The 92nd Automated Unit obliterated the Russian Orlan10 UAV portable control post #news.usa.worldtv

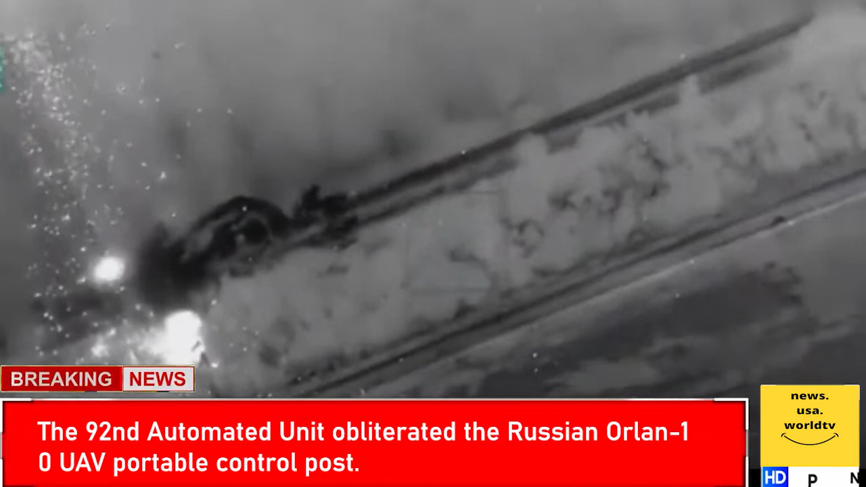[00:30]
The recording depicts the position of the Russian framework with Orland 10 surveillance drones The adversary arranged a portable control post and other vehicles in the timberland strip between the fields while one robot was sent on